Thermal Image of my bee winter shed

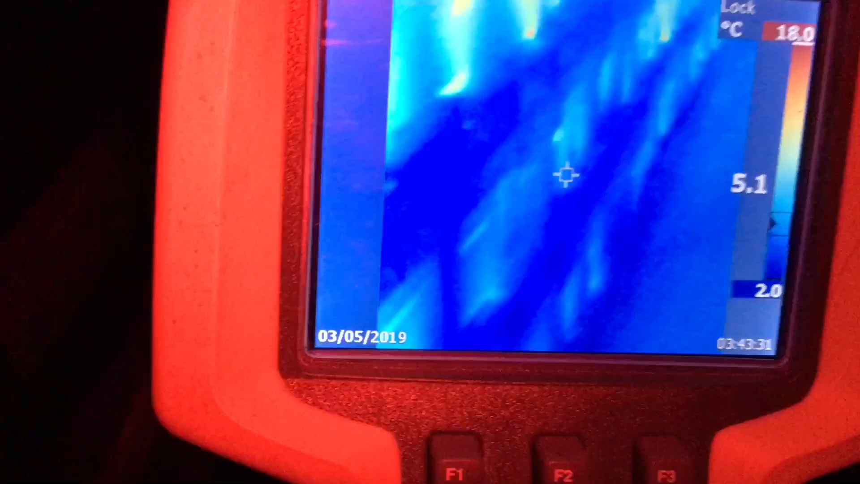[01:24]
On screen: scale top 18.0°C, scale bottom 2.0°C
So I'm just walking to aisles with this heat signature gun and I'm seeing a lot of life,
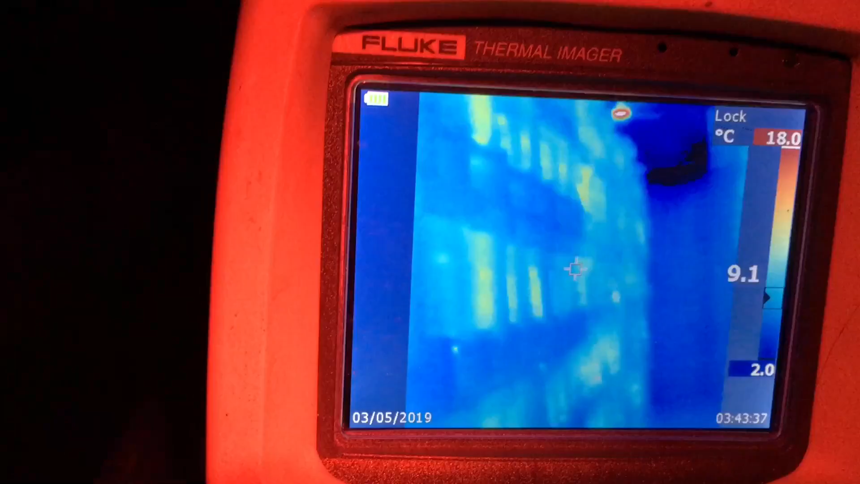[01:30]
On screen: scale top 18.0°C, scale bottom 2.0°C
which is nice to see.
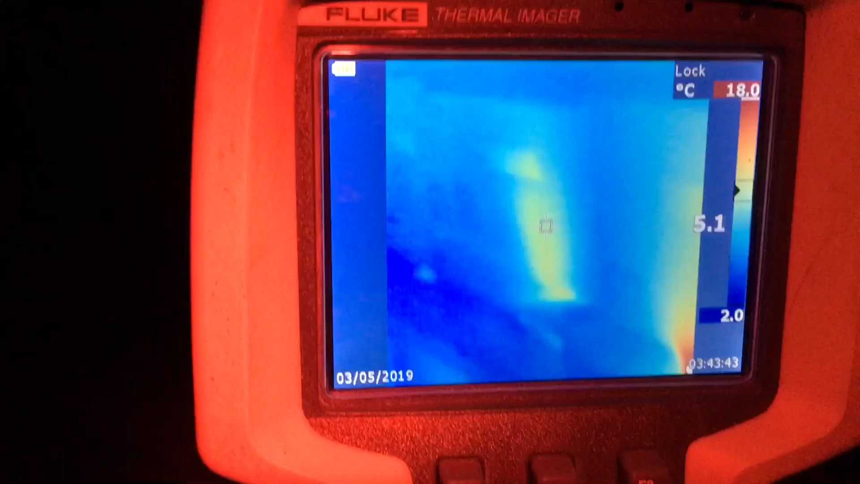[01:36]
On screen: scale top 18.0°C, scale bottom 2.0°C
I'm finding a few blank spots, let's see if I can find one here for you.
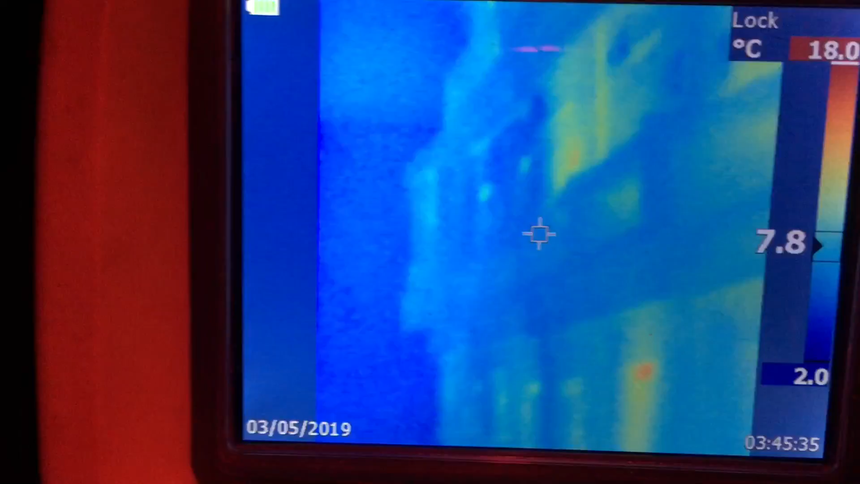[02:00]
On screen: scale bottom 2.0°C
The bees certainly don't like this white light, they're all over here.
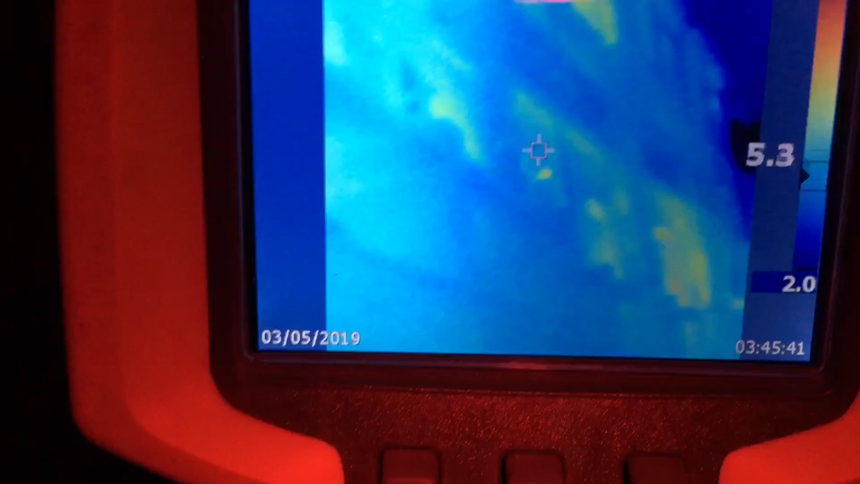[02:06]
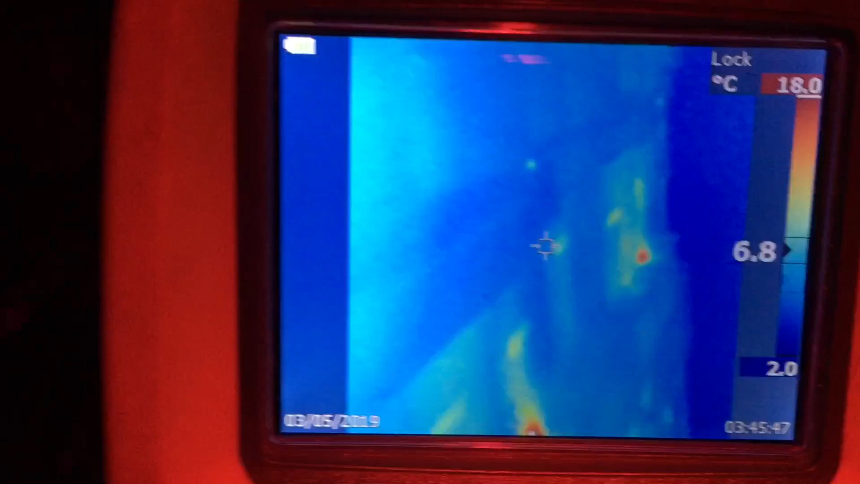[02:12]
On screen: scale top 18.0°C, scale bottom 2.0°C
I'm going to point out that hive that I figured was starved and show you what it looks like here. I figure this is a starved out hive, so I've tagged it.
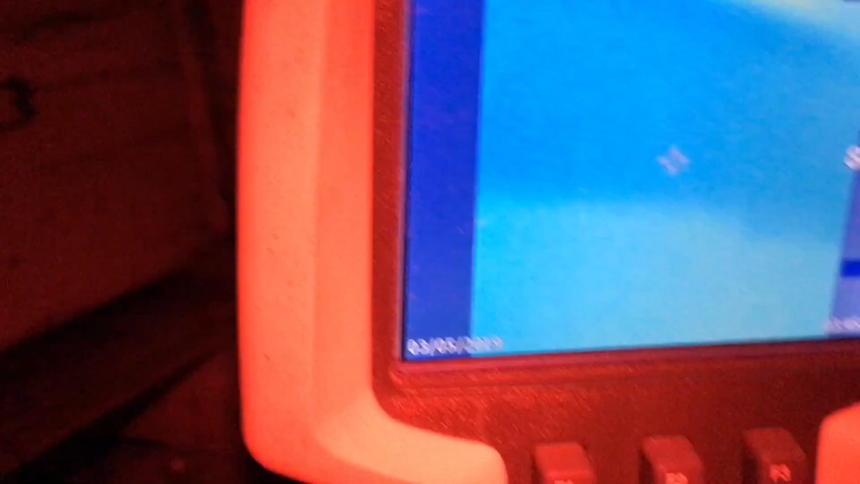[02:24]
What does the gun tell me? The gun tells me it's not starved, look at the cluster in there.
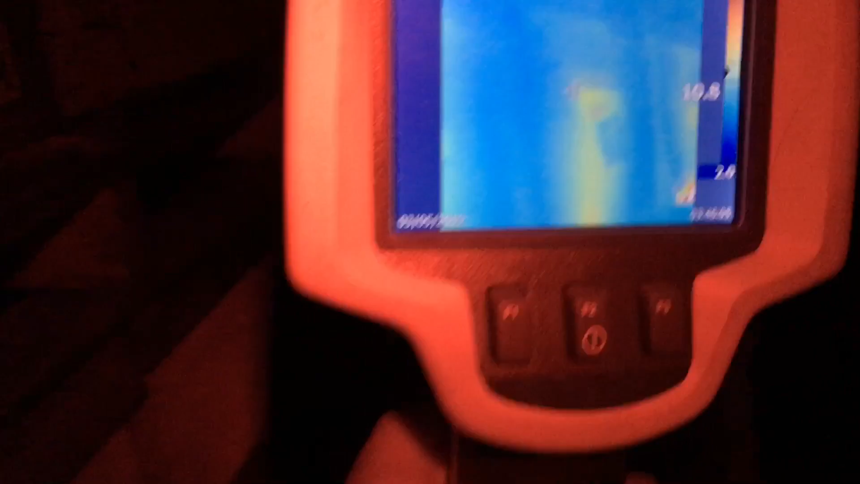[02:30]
They're obviously still alive, maybe they are starving, I don't know what's going on.
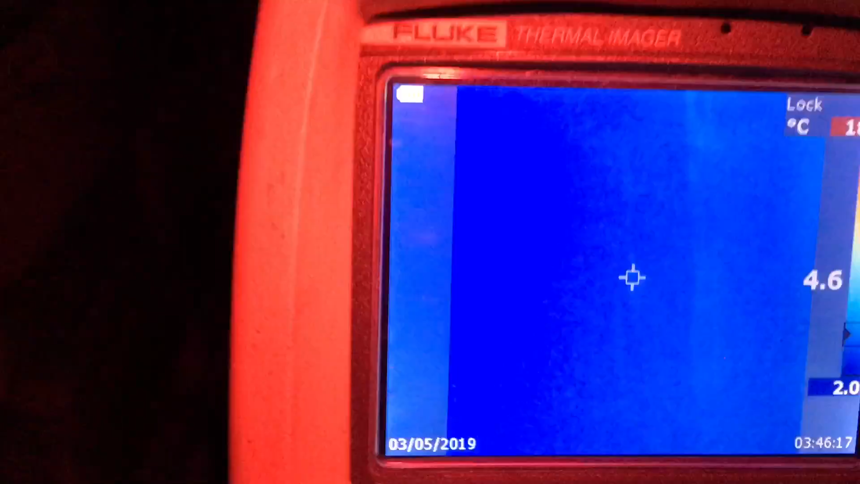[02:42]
I'm just going to quickly walk down the aisles here, got some of my doubles,
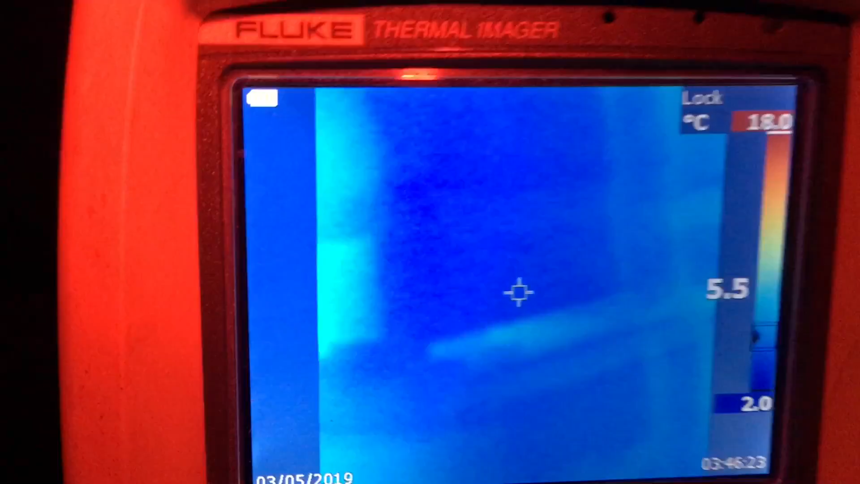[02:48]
On screen: scale top 18.0°C, scale bottom 2.0°C
two box signatures, they look pretty good.
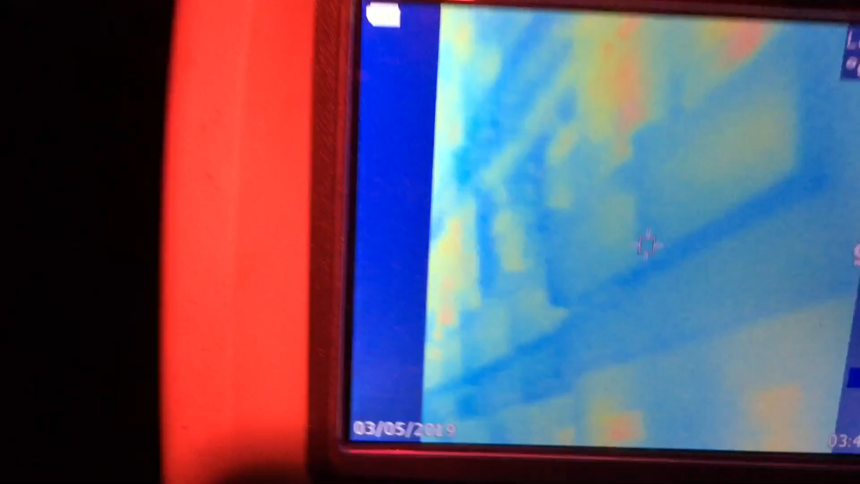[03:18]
I think I can just relax a little bit about my hives this winter, I'm seeing lots of life.
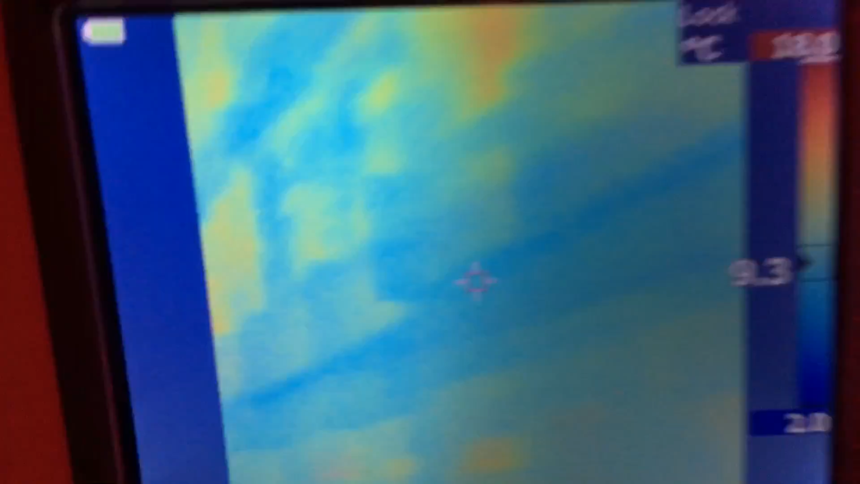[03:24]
Let's go around to my bi-frame nukes.